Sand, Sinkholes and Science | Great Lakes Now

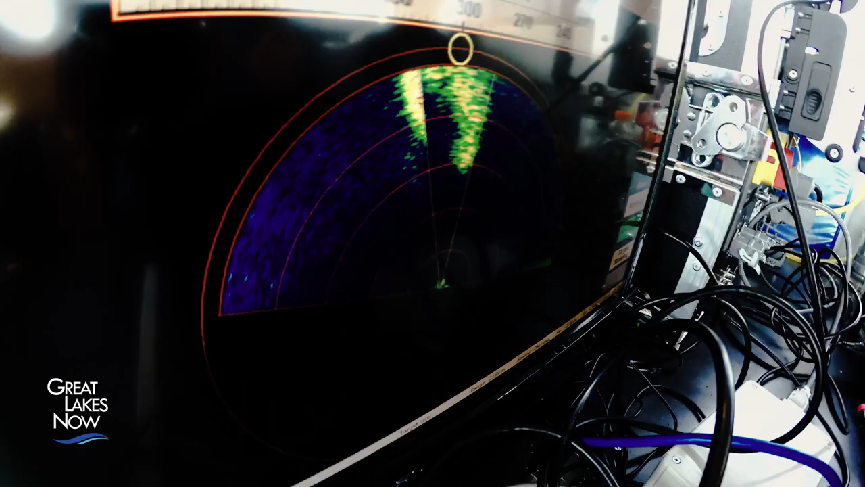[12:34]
A blip on the screen could indicate they've found one of their instruments on the bottom.